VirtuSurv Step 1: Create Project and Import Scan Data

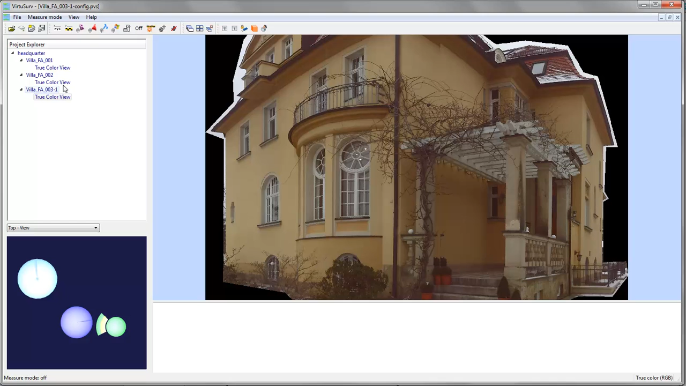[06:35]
You can arrange the scans side by side if you want to. And this is how you can work with them. You have the scan map which shows which scans are selected. And all those three windows, the project explorer, the scan map and the
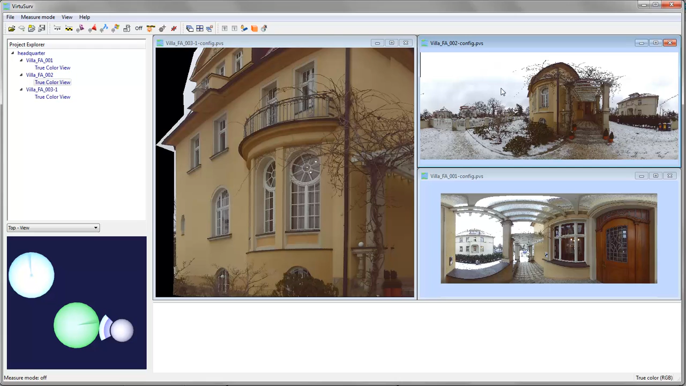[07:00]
scan view window with all the scan views in them. They correspond with each other. So you can switch between scan views by clicking in the project explorer or by clicking in the scan view.
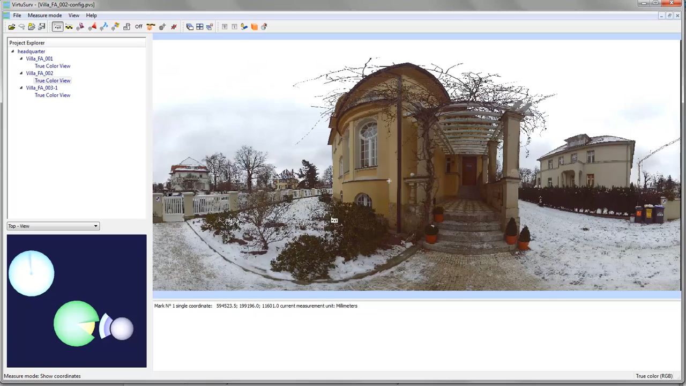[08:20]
So once more if I measure a coordinate like here of this checkerboard over here.